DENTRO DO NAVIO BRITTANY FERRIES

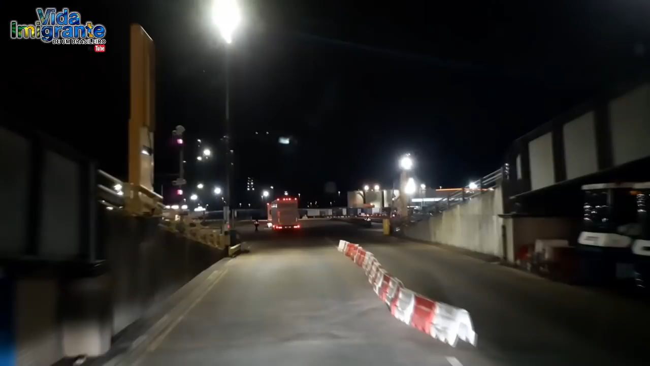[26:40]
A gente tem que passar na fiscalização ali para dar entrada no país.